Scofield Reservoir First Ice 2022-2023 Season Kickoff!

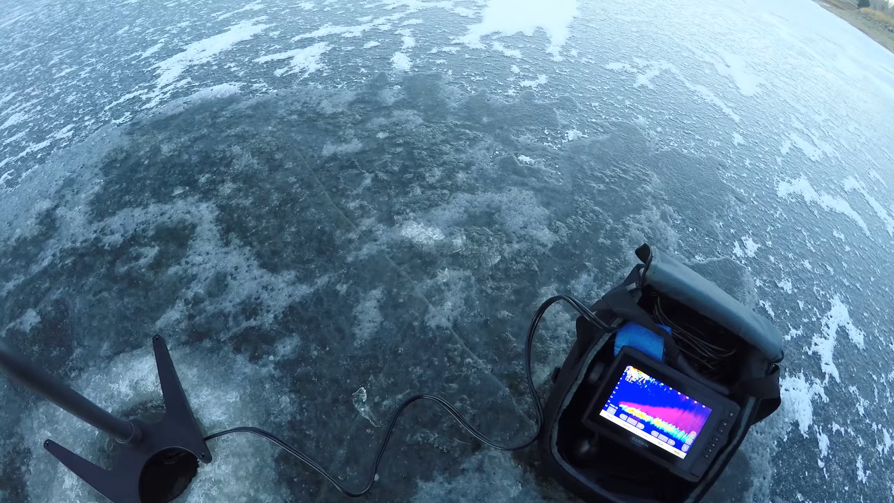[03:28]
First ice. How about that? Yeah, that's awesome.
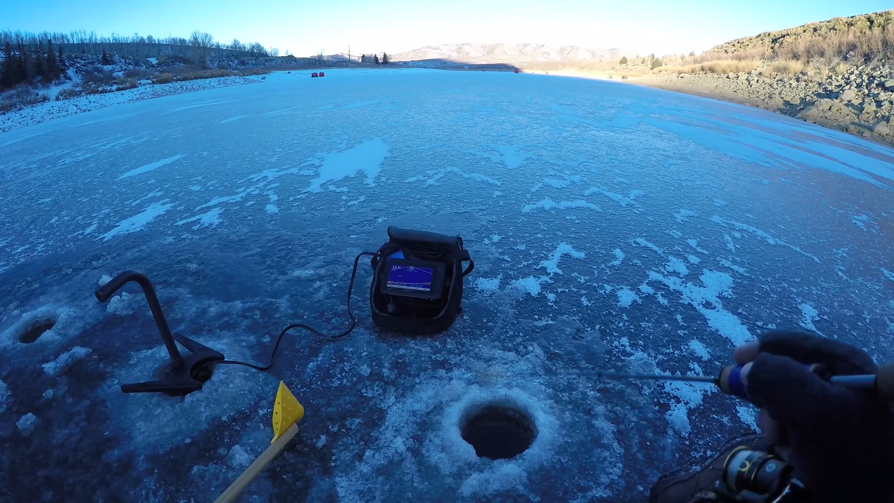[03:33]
Out here playing with the crowds. First. Oh, we've got a fish on the bottom. Drop it down a little bit. Oh, he's on me. Got him.
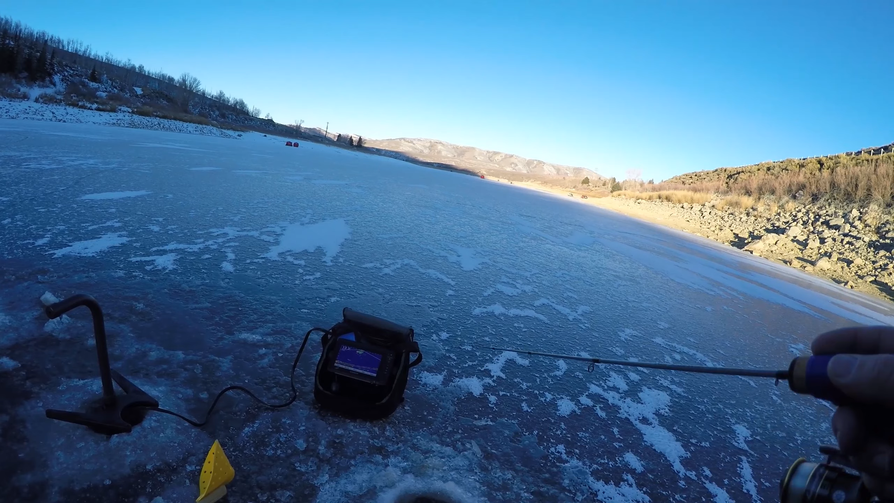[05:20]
Oh, there he is. He's all over me. Oh, that's a big fish. He's still kind of thinking about it. That fish, I think, came parallel.